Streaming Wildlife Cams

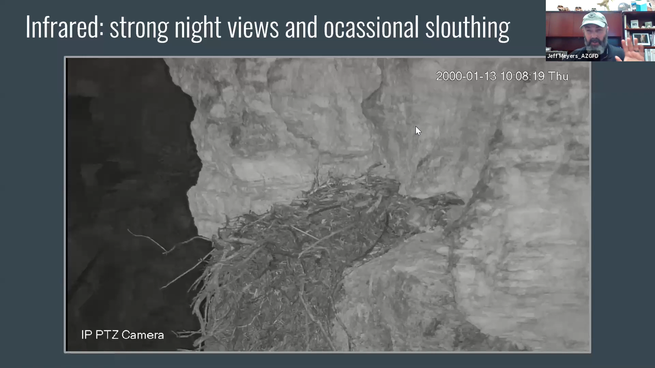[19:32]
The infrared that's built into the modern cameras, don't mind the date. The date was not set at this point. It is inaccurate. The infrared can shoot out about 620 feet and fully illuminate that nest at night without many difficulties at all and give you views of the eagles at night without disturbing the wildlife.
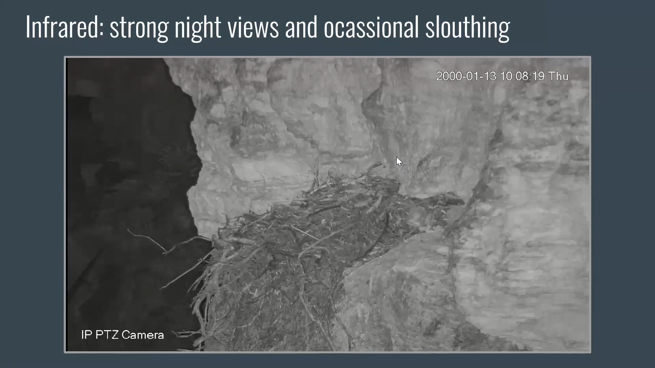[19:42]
They can't see the infrared spectrum. So it also allows for occasional sleuthing when you get something like a ringtail cat,
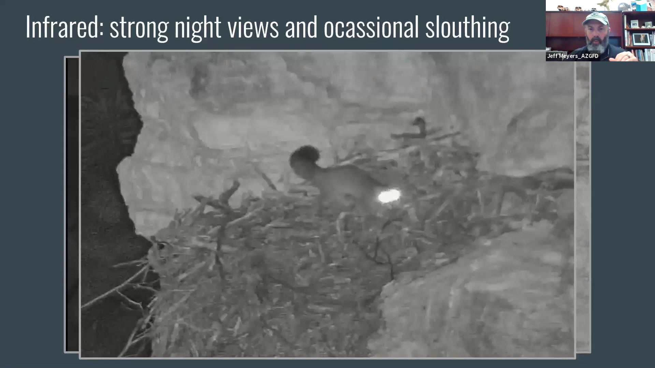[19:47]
Bazariscus astutis, coming in and eating your eagle eggs at night, which happened a couple of years ago. And you wake up in the morning, you check the camera, and you see the egg has been destroyed. Well, you go back and look at the footage, and you see how that actually happened was this ringtail scaled down the cliff and got into the nest and ate the egg. Ravens ate other eggs. But just showing you a little bit, I'm not going to show this whole thing, but,
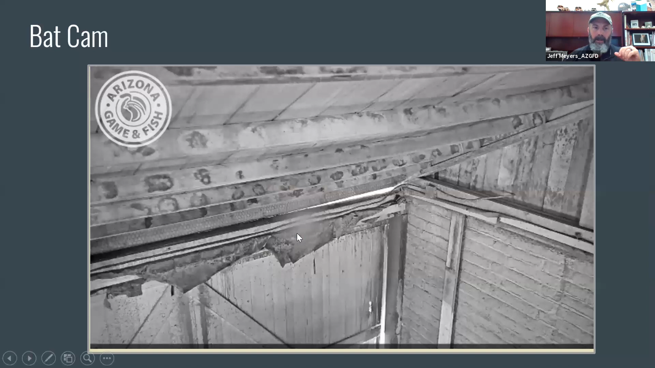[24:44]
Our bat cam, you know, most of the year it looks like this. You're looking at the inside of an old Adobe barn.
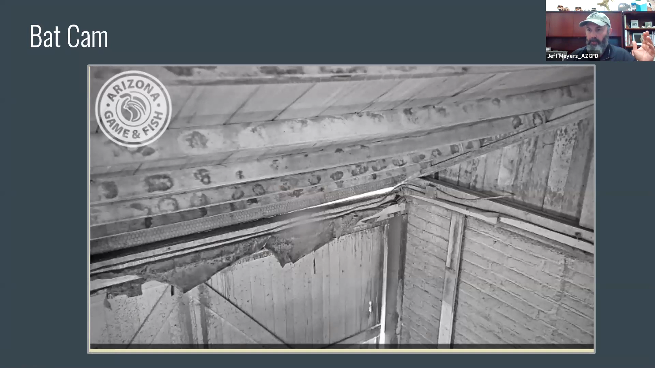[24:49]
But during a season, we can zoom in. This is, sorry, this is the old camera. We've now upgraded it with an HD camera.
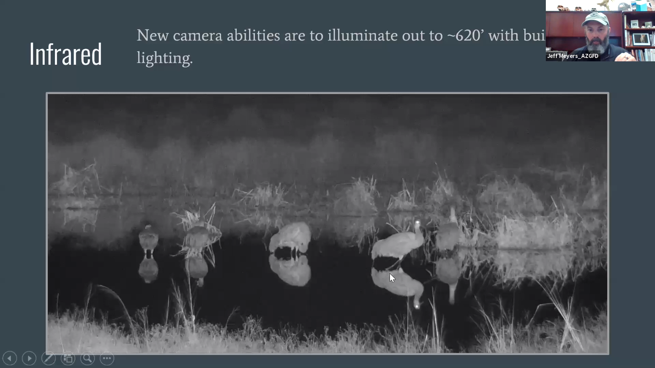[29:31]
one in Texas, one in California, about a coyote that came and was, like, standing on the shore looking at thousands of sandhill cranes that were kind of overnighting in the water, but really interesting stuff. And here, giving you an idea of the distances that you can beam signal, this is a pole barn.